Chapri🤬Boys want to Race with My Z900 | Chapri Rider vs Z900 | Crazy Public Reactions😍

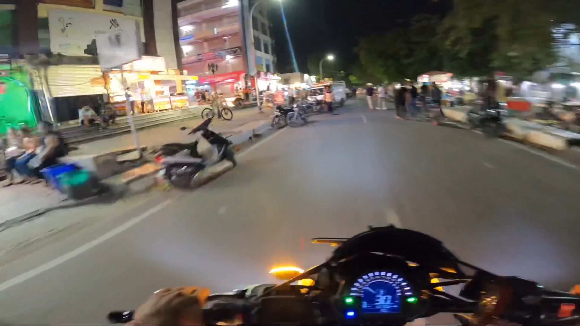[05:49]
तो भाई अभी यहाँ साथ के दो चार लौंडे थे, वो पता नहीं किस तरफ को खड़े हैं। एक तो इस हेलमेट के अंदर इतनी गर्मी लग रही है भाई, तुम्हें क्या बताऊं।
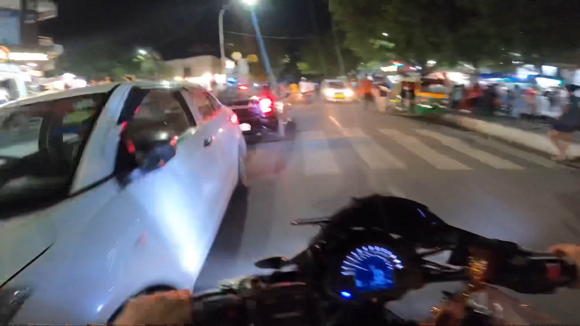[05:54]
यहाँ से तो भाई लोग हम लोग निकल चुके हैं एंड यहाँ पर जो रिएक्शन मिला भाई आज खतरनाक।
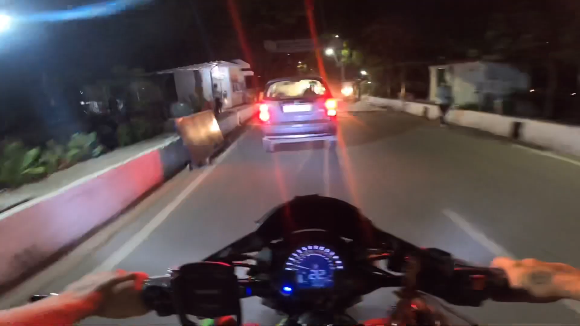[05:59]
तो फाइनली जाके हम लोगों को खाली रोड मिल चुका है एंड एक बार अभी सब थ्रॉटल पूरा खींच देते हैं इसका।
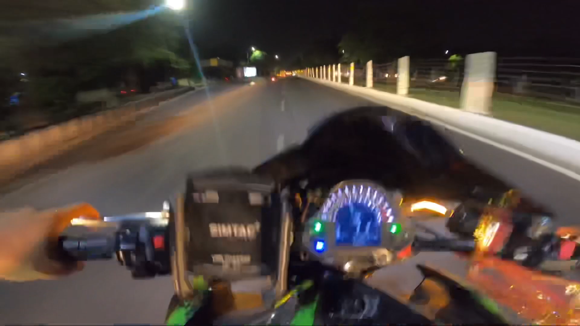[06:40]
भाई क्या बात है, ओ हियर इज द रिएक्शन।
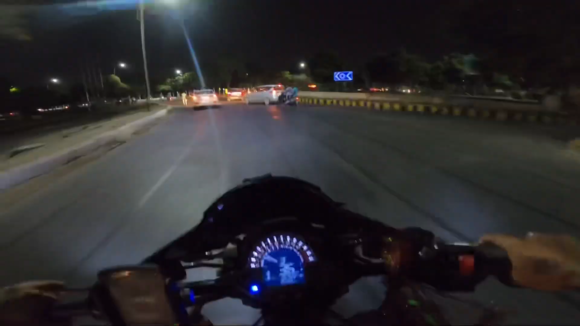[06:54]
ये देख रहे हो भाई इसको स्प्लेंडर वाला रेस करना चाह रहा है शायद, आज का रेस ही कर लेते भाई आज।